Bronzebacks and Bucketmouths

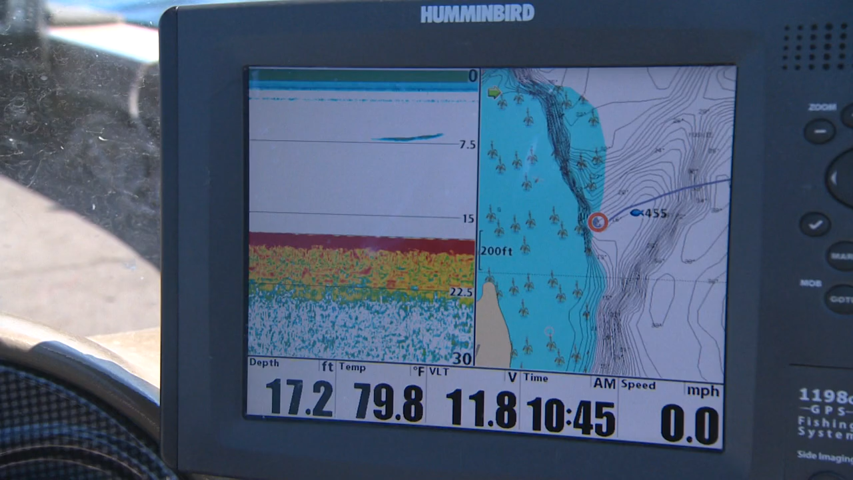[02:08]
On screen: depth 17.2 ft, water 79.8°F, speed 0.0 mph
We're going to keep it simple, not get too complicated and let the fish tell us what the bite's going to be today.
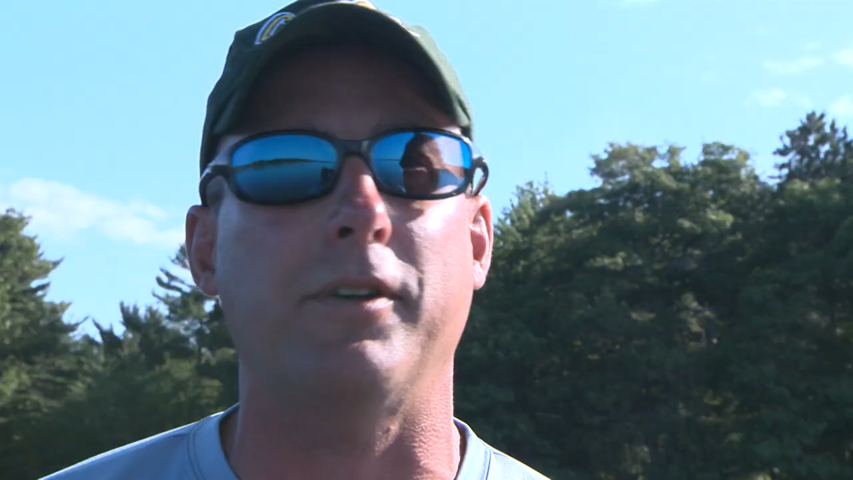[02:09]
Let's try to catch as many species as possible because you know me.
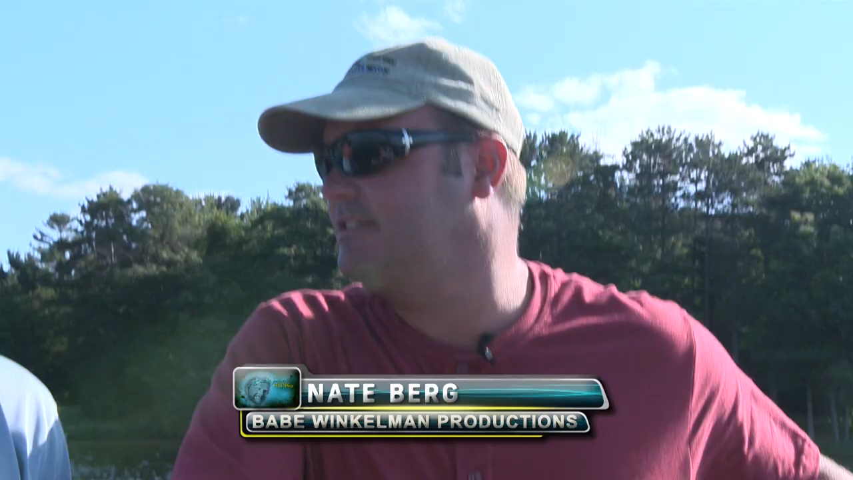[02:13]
You're on. I like everything. You're on. I like everything.
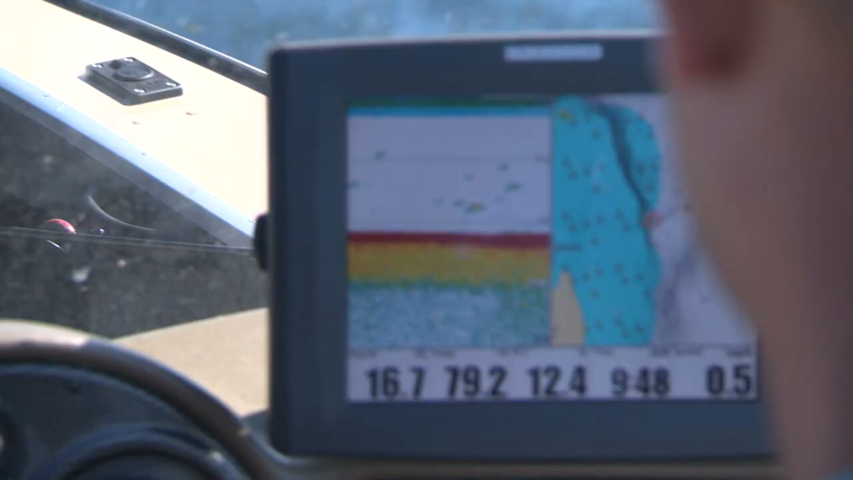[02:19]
They find suspended fish on the edge of a large sand structure. Suspended at about 10 feet, Nate.
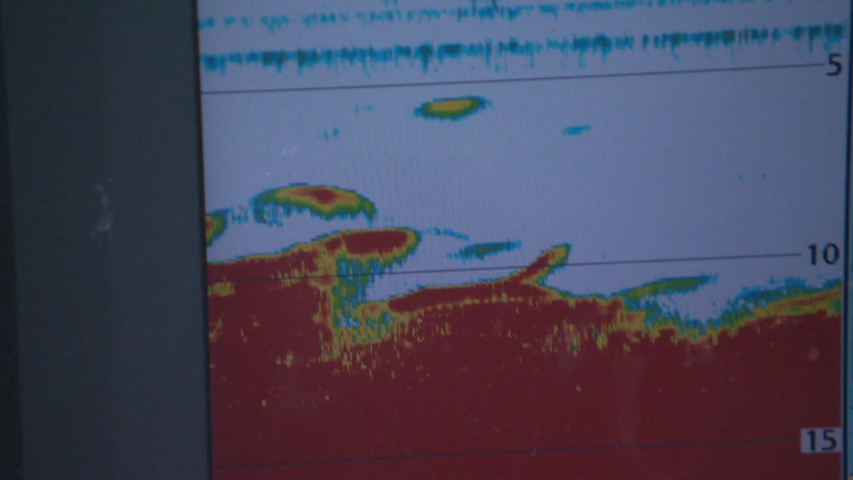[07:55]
Look at all the fish right here. This is loading the fish. That's walleye. Fish on!